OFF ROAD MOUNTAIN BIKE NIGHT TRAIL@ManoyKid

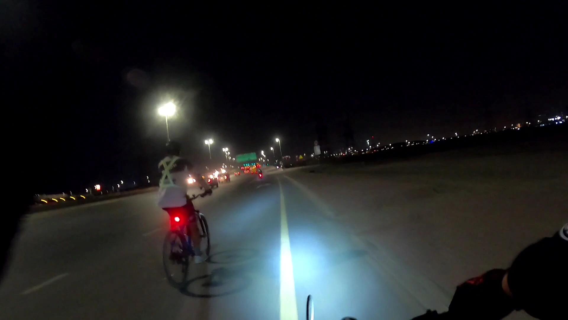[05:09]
sa amin. Mama. Dito pa lang kami sa packet ng stoplight. Pasundan ko yun si Ralph.